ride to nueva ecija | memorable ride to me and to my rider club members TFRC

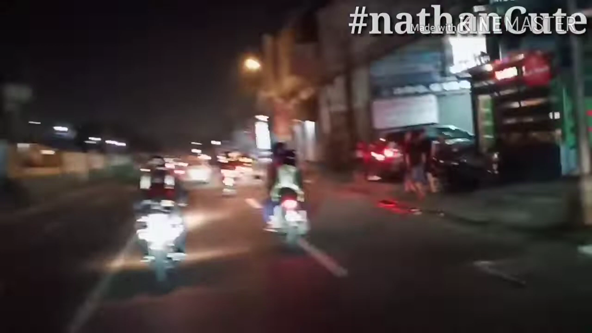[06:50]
Ayan guys, 3:40 na madaling araw. So, jarap na kami. Papunta kami ng Valenzuela. Doon sa next meet up namin. Andun yung mga taga north.
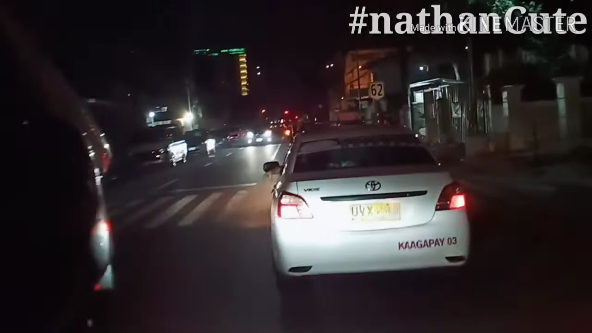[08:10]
Maganda pa rin nag-iingat. Eh sabi nila una-una lang 'yon. Eh good luck na lang sa mauna, pero maganda pa rin nag-iingat, guys.
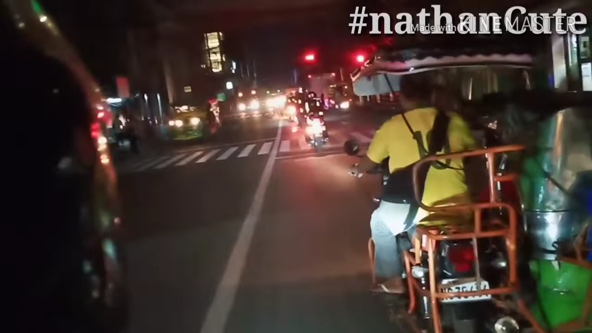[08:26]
God bless us and take care always. Ang lawak ng EDSA guys. Sana ganito lagi yung EDSA. Ang ganda bumiyay pag ganito lagi oh. Ang lawak. Wala gano sa sakyan. Sana ganito lagi weekdays. Tanghaling tapat. Haha, wish ko lang.
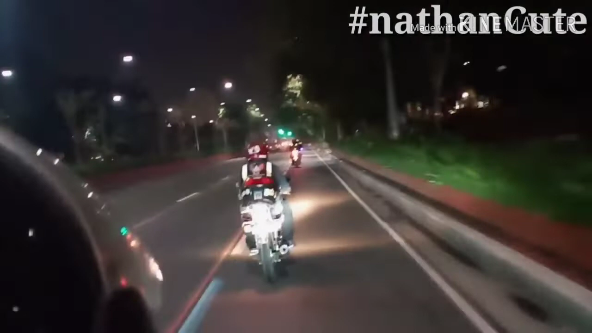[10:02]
Dito lagi yung meeting place nila. Di ko to alam, guys, kung saan banda tong Rojas Boulevard na to, yung Baywalk na sinasabi nila. Ay, may mga nagmamaraton, no? Baywalk.
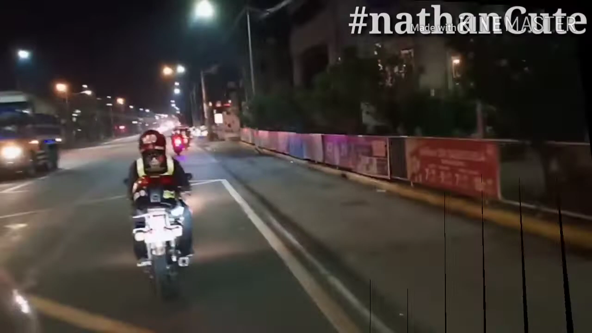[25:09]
Valenzuela. Yeah, yan na pala sila.